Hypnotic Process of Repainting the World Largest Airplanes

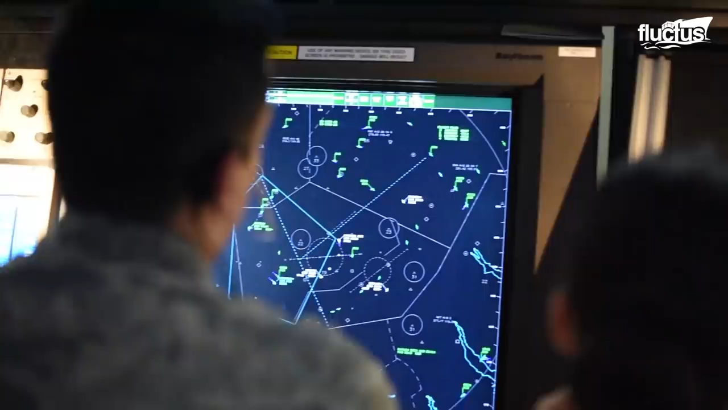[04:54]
on the enemy's radar screens as possible. Contact 8 miles northwest of Lucky 51 Heavy Clementine, 10,000.